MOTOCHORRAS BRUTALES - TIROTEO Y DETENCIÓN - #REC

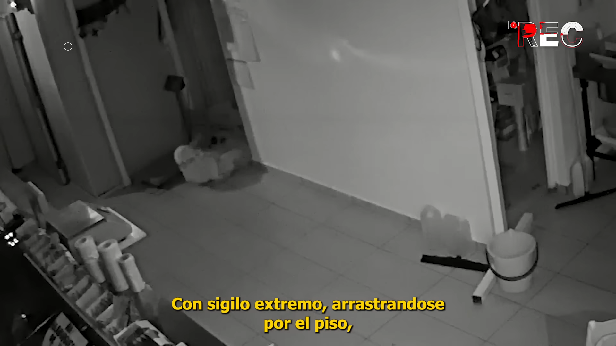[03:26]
Con sigilo extremo, arrastrándose por el piso, este ladrón entra de madrugada a una carnicería en Rosario para robar.
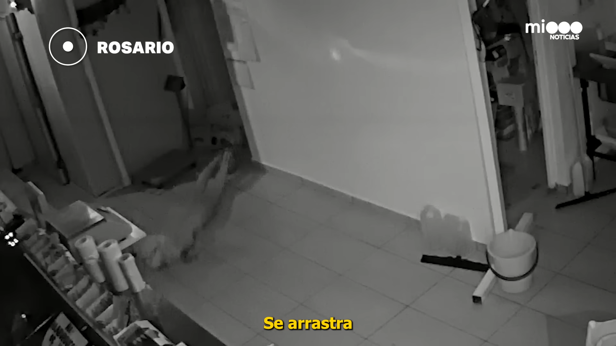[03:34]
Se arrastra despacito, pero con el objetivo entre ceja y ceja. La caja registradora va directo hacia ella.
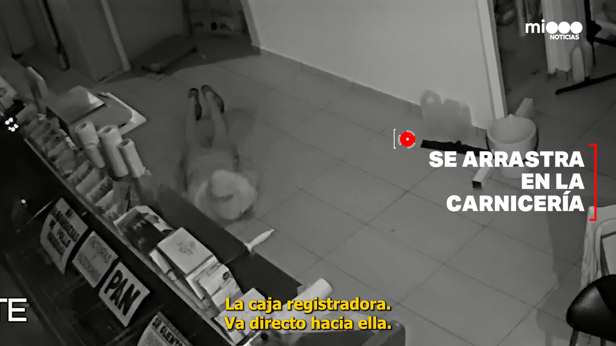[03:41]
Apenas se levanta del piso para empezar a abrirla y tomar todo el dinero.
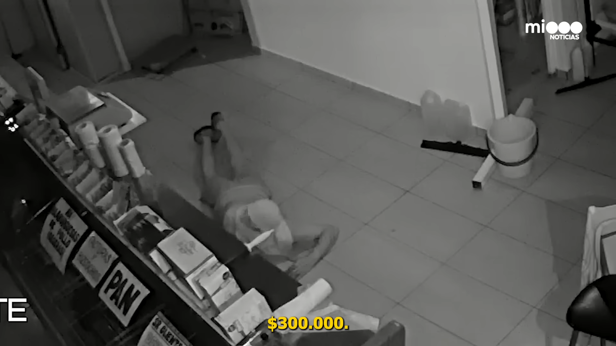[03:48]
Trescientos mil pesos se terminó robando este ladrón que repta.